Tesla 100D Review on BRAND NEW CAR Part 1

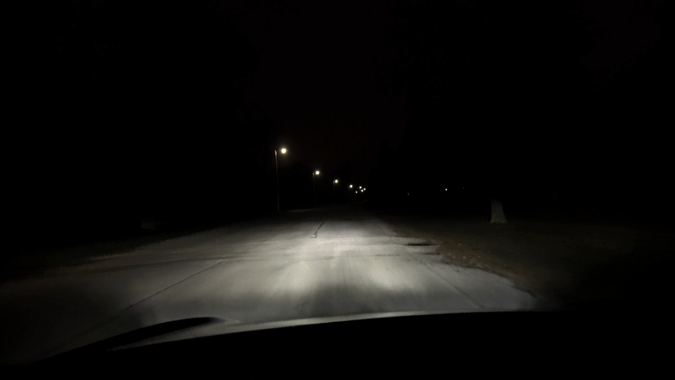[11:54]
This one has the new LED headlights. So, low beam and high beam. High beam, low beam, high beam, low beam. While the light is nice, crisp, and focused, the range and distance that they display comes up quite a bit shorter than the Xeons in my 90D. So, I got adaptive headlights turned on.